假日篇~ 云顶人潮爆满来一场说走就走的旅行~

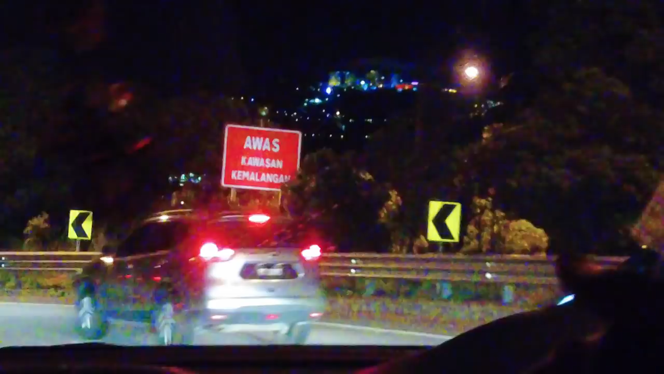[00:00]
上山再塞车，下山也再塞车。